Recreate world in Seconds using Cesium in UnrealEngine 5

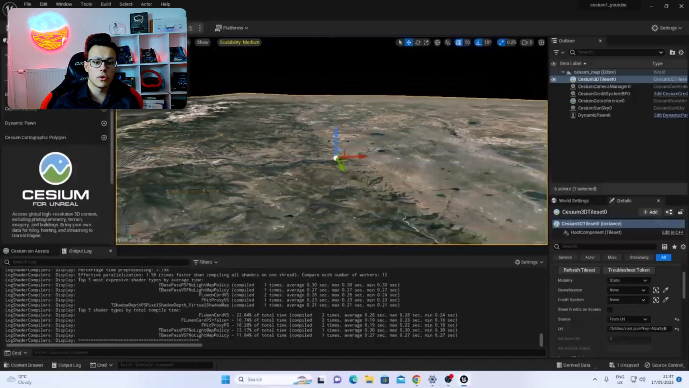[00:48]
it also imports scans of the 3D models of the buildings basically directly into Unreal Engine.